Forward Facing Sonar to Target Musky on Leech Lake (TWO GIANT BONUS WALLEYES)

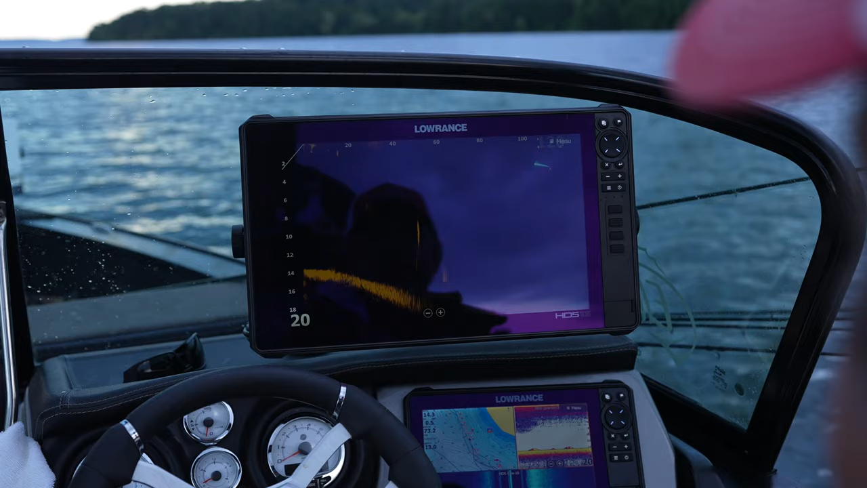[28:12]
But that's what fish do. That same fish this morning at 5 a.m. before the storm was coming might have just ate a 1-pound sucker, and now it's just sitting there digesting food. So when you have good spots where you know there's muskies and you're casting, you're getting zero follows, all that stuff's going on, it's exactly what's happening. And that's a good muskie right there. It's a good sized fish.
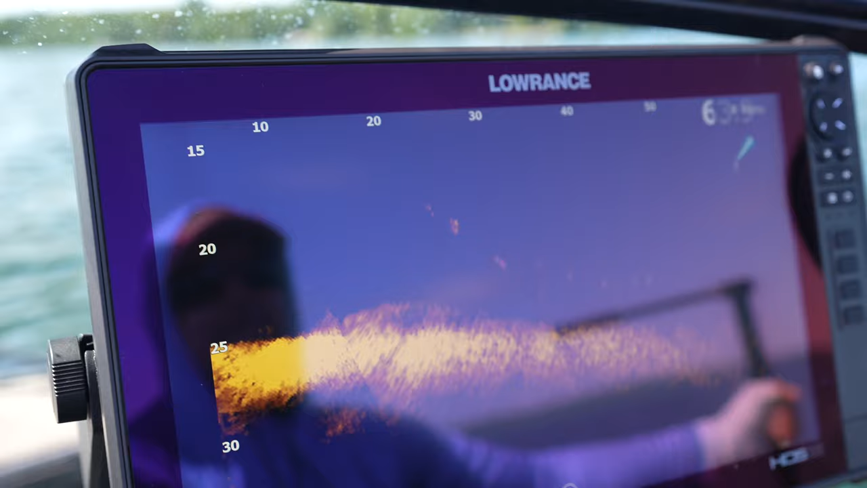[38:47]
Coming harder now. Gonna get a follow again. See him? No. It's 15 feet down right there. Shoot.
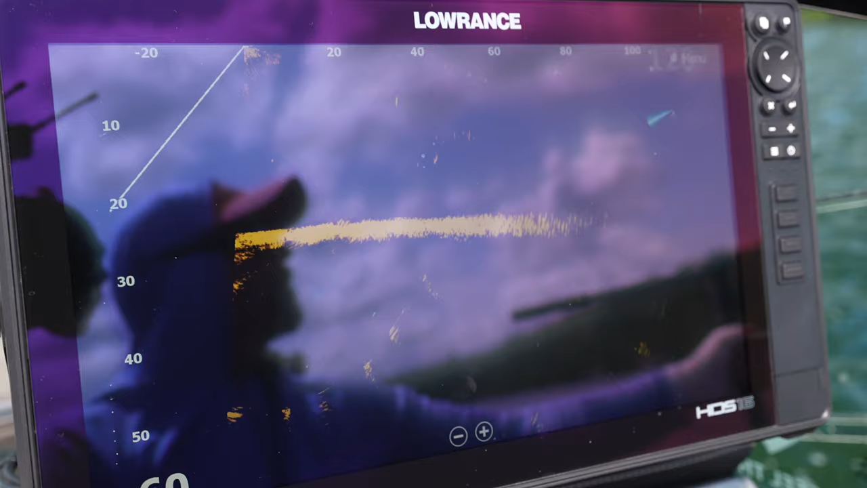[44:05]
How deep was it? I'll tell you when they're real. Just let her drop. Or that's fine.
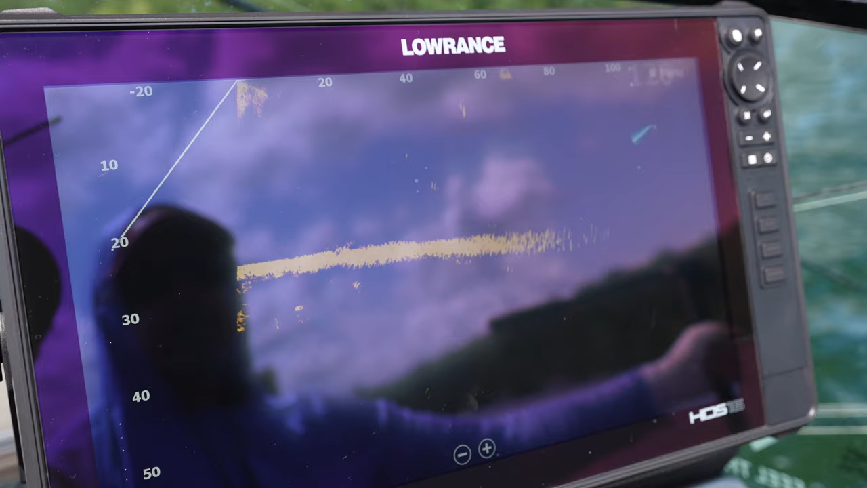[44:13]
Now. It's coming up hard. Got it. Oh, nice jump.